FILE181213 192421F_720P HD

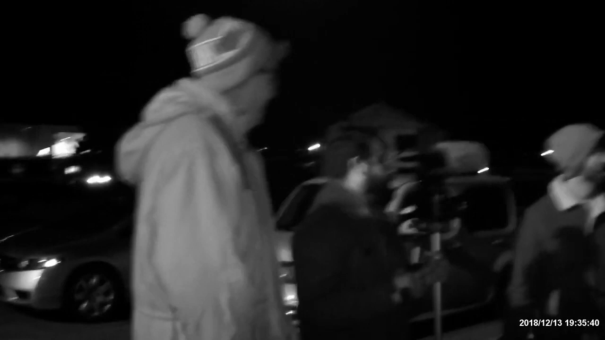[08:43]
It's all Wade. Love you, man. Up in the top window is the offending person. Yeah, at least watching him. Does he look like Matt?
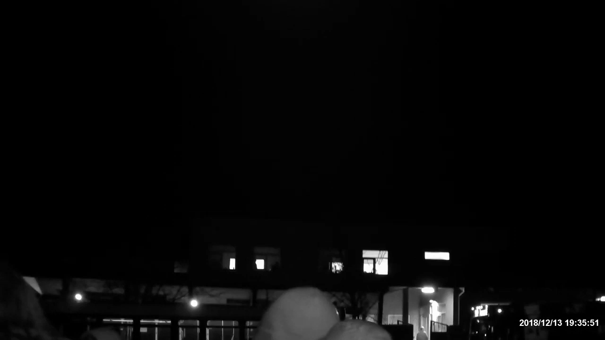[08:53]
In an office, you can kind of see him over there. In an office window, uh,